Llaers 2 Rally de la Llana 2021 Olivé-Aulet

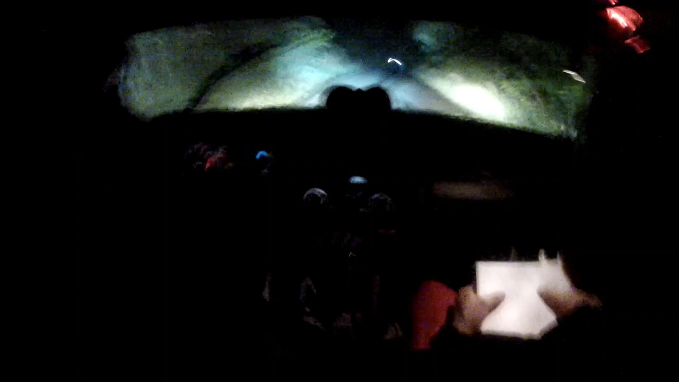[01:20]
I esquerra, esquerra 2, paella, puja 30. Dreta 5, fora acaba amb dreta 4, menys no interior, 10. I esquerra 6, no interior, aguanta 10. Dreta 3, no interior, menys. Esquerra 6, puja final, frena. Gas. Per dreta 4, més puja, mica tard. Gas. Esquerra 5, menys. Per dreta 6, curta, gas. Fora 15. Frena poc, dreta 5, gas. Menys 40 vistos. Esquerra 53, puja, es tanca 3, llarga, no interior.
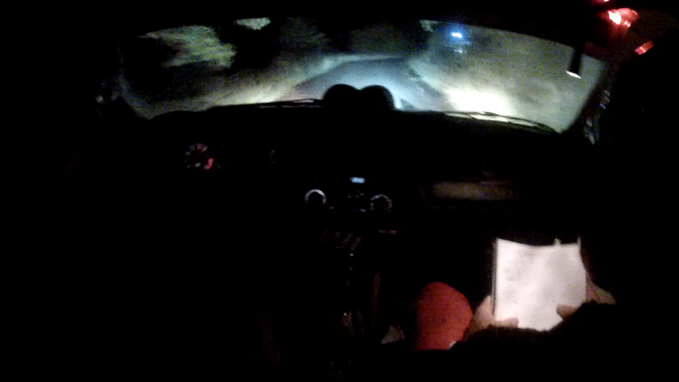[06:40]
Dreta 8, final menys per... Esquerra 78, tanca 6, menys, i tanca 5, llarga. Molt bona. Gas. Dreta 5, més 80, vistos. Frena poc el cartell de llers, mica tard, dreta 7, ràpida. Gas. Per esquerra 9, tope 40, cessar dreta 8, menys, menys, fora 30. Gas. Dreta 6, ràpida, puja 50. Gas. Dreta 86, final, menys, menys.